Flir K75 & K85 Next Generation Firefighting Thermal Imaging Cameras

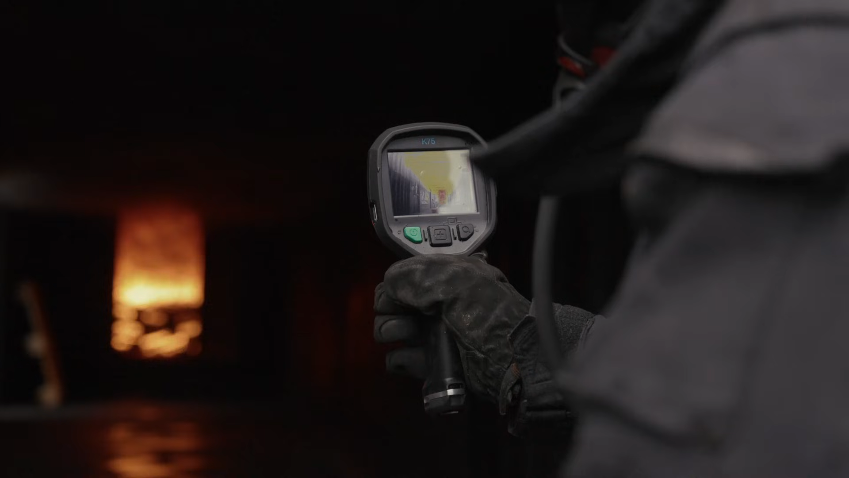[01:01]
When a firefighter attacks a fire they go from a room temperature environment into a very hot environment. The camera usually would freeze for a couple of seconds when it switches gain modes.
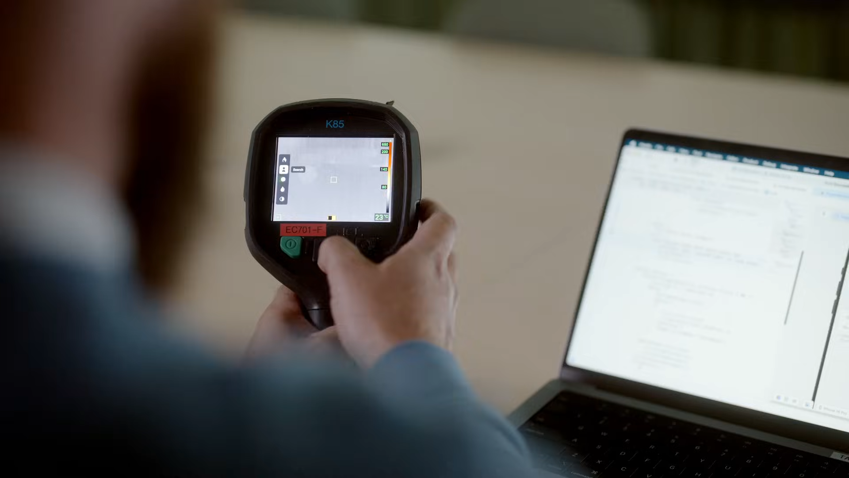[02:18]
Make sure that you have a series of 5 or 10 or 30 cameras configured in the same way.
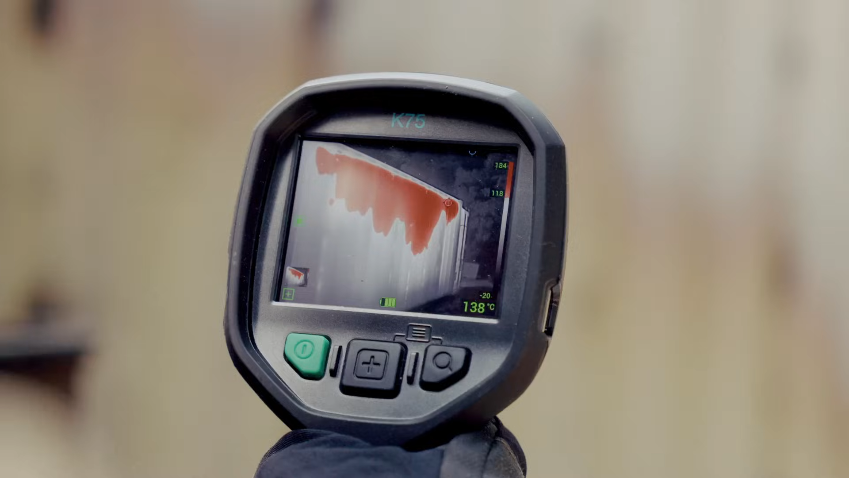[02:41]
On screen: spot 138°C
You can stand next to a door that doesn't look hot, you don't hear any fire,
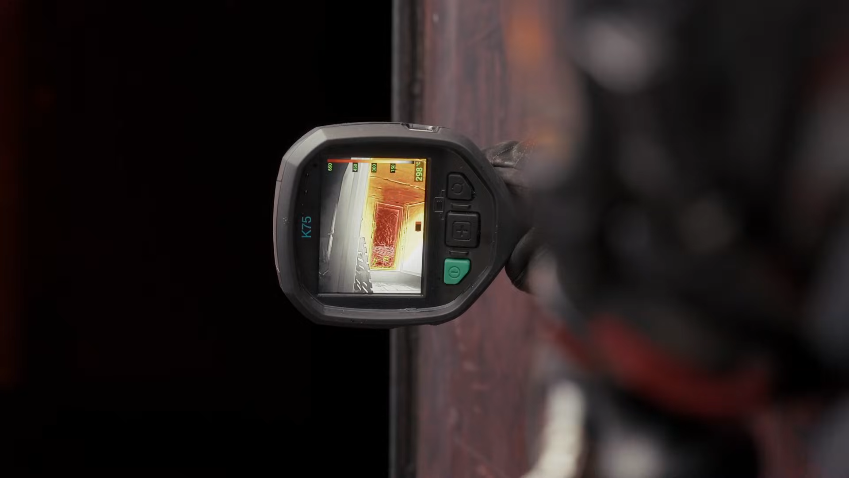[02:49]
but the door can be super hot and that can give you a warning that there's an active fire on the other side.